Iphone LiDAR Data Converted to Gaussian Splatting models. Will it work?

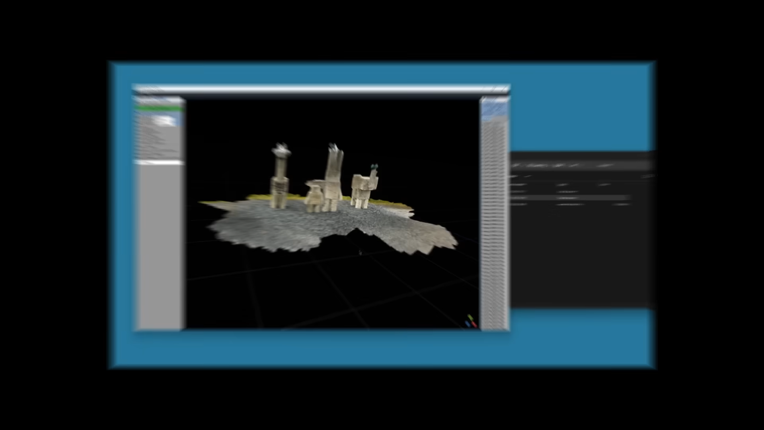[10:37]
And at the Mac site, the Brass application can also utilize this.
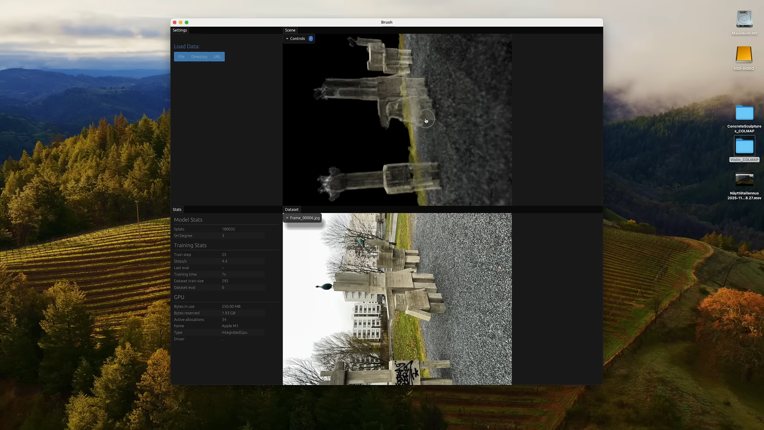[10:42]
And you are able to train 3DGS locally, also with Apple computers.
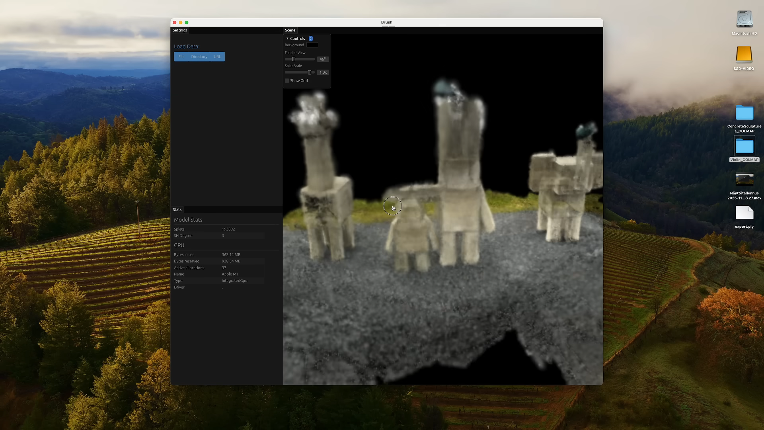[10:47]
Although, at the moment, end result with this method produces models from iPhone slider that looks almost as bad as the weather in November,
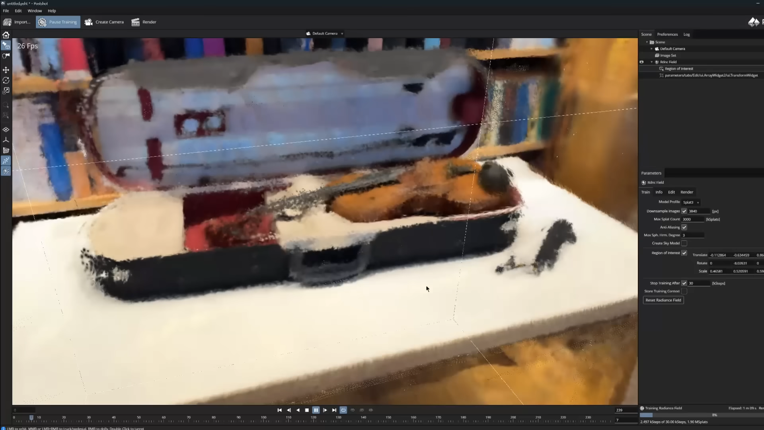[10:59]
it does give us a hope and idea that, after all,
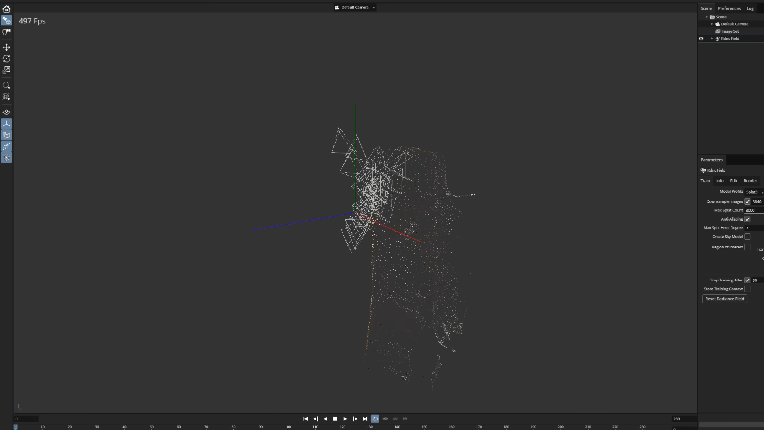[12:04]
and the process may not necessarily produce a clear Gaussian model as the other app,